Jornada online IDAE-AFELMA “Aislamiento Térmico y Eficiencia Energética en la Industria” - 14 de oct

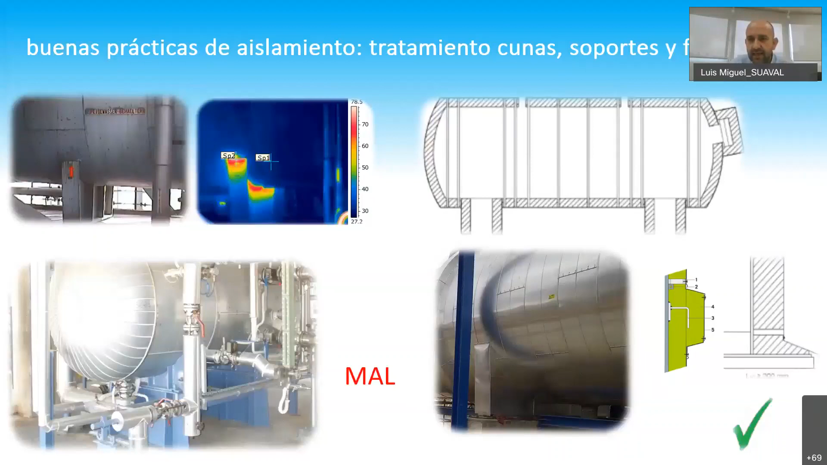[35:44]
Vemos a la izquierda una termografía de una cuna no aislada donde tiene una alta temperatura. Y la norma y la guía te dice, aísla las cunas, aísla los rigidizadores, aísla las bases de los tanques. Es muy, muy importante. Los puentes térmicos. Hablaba Manuela antes de la temperatura en edificación 18-22 grados.
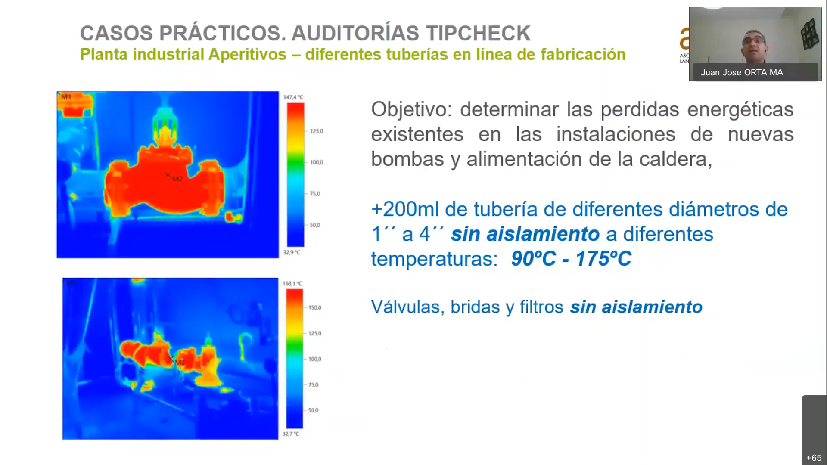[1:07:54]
Por ejemplo, se analizó que esta instalación de vapor en diferentes líneas, pues había 200 metros lineales de tubería de diferentes diámetros sin aislamiento, de 1 a 4 pulgadas, con diferentes temperaturas de 90 a 175, y había válvulas, bridas y filtros sin aislamiento. Se determinó que con una inversión baja de unos 20.500 euros se consiguieron los ahorros económicos de 12.878 euros al año. Veis que los paybacks son muy bajos, muy atractivos, de 1,6 años. Ahorros energéticos de unos 429 megavatios hora y sobre todo un tema de reducción de CO2 de 42 toneladas al año.
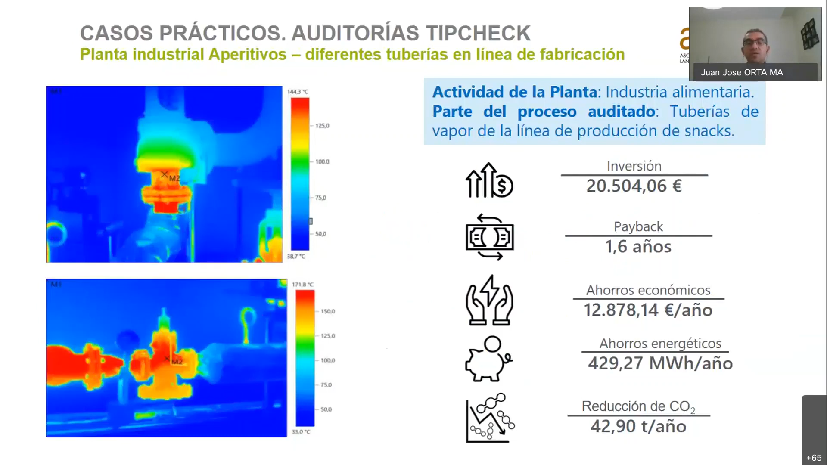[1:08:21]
Esto es un ejemplo sencillo de auditoría energética de este tipo donde, aislando zonas que no están aisladas, se ha podido mejorar el sistema.